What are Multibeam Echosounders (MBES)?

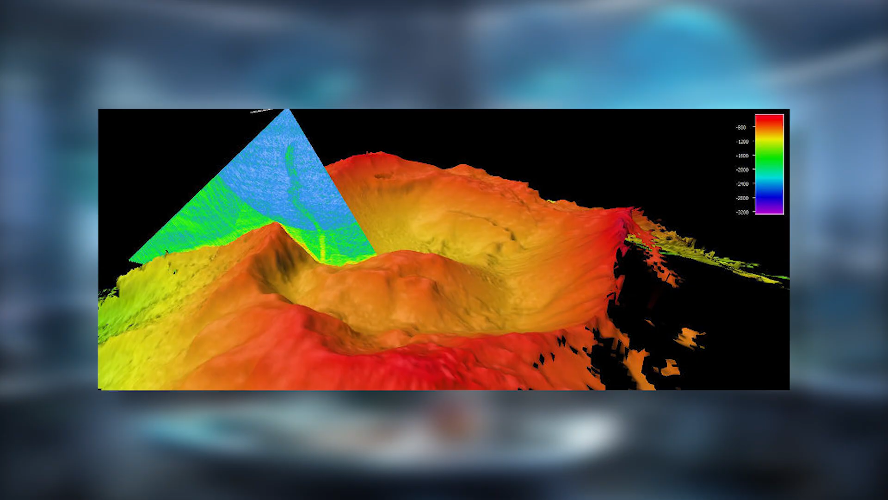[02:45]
MBE are used to survey potential drilling sites,
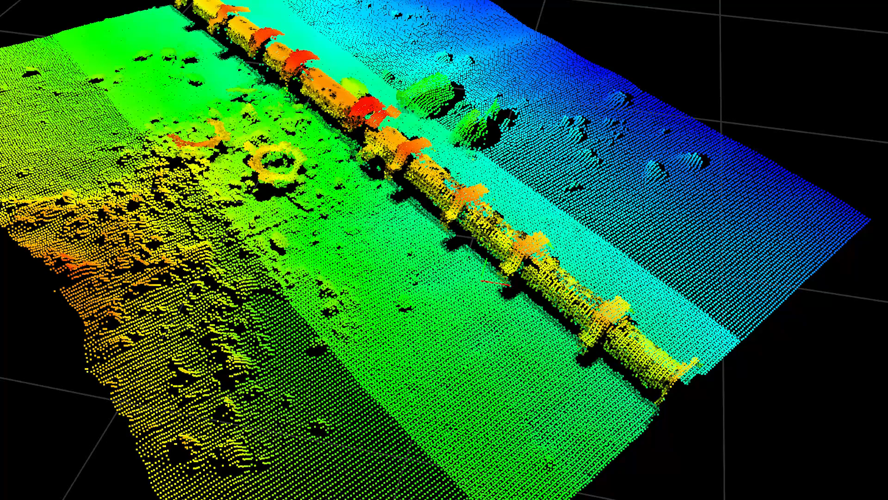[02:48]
monitor underwater infrastructure, and ensure the stability of pipelines and platforms.
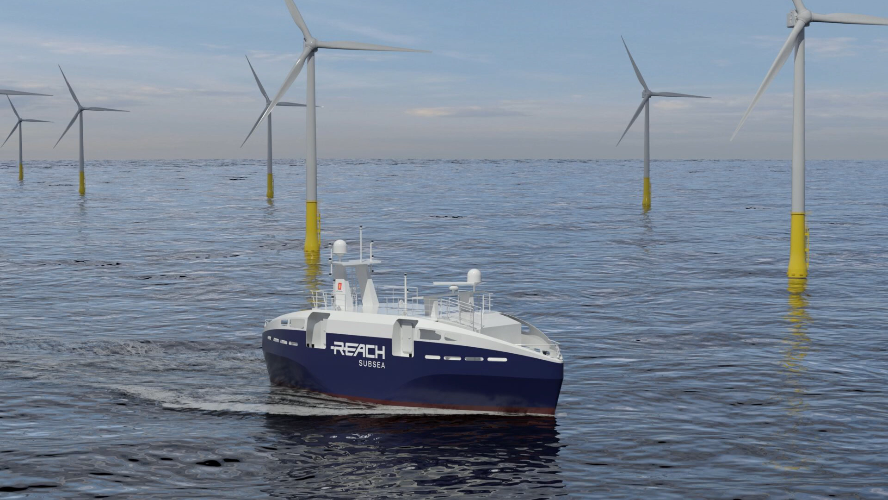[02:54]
Similarly, in renewable energy projects, such as offshore wind farms, they assist in site selection and environmental assessments. Archaeological exploration.
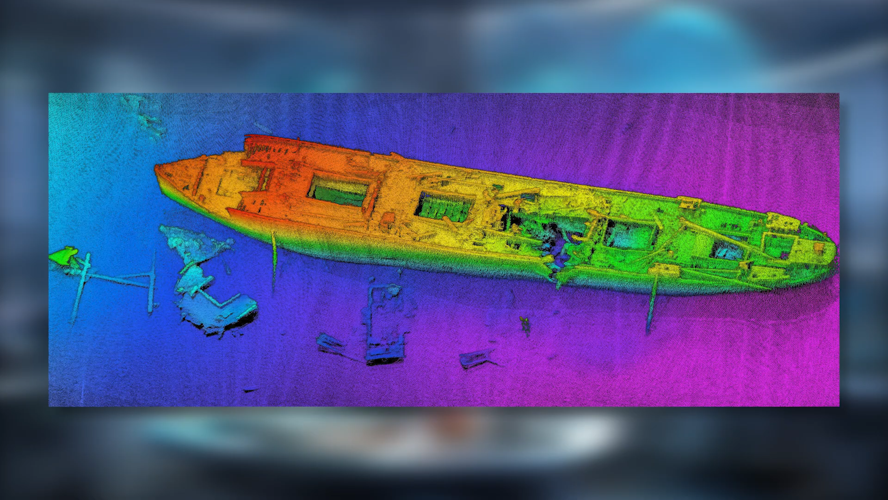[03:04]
MBE have become invaluable tools in underwater archaeology, enabling the discovery and mapping of shipwrecks, submerged settlements, and other historical artifacts.
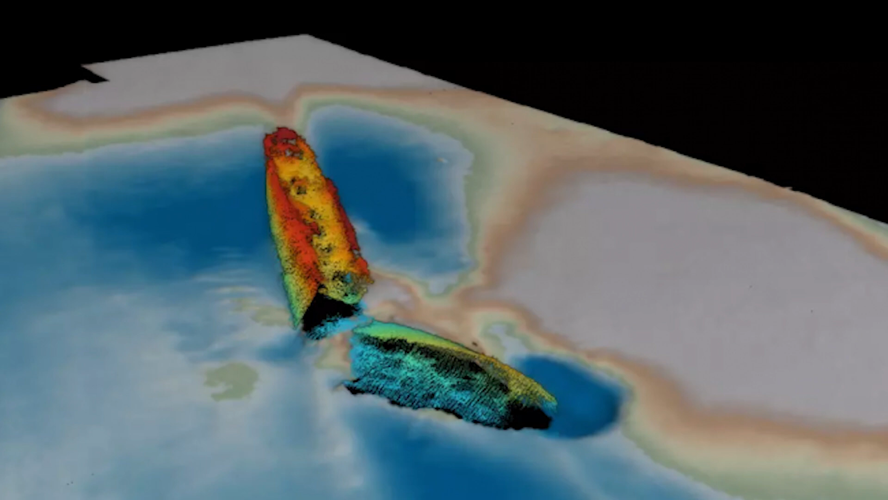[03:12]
High-resolution imagery allows archaeologists to study these sites without disturbing them.